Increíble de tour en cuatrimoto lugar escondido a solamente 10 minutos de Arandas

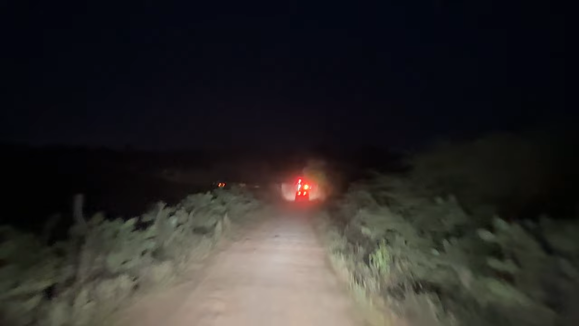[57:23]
Mira, ahí se me encuentra Colorado. ¿Madre? Aquí viví Arandas con el Totonilco. ¿Aquí? Es el puente del diablo. ¿Puente de qué? El diablo. El puente del diablo.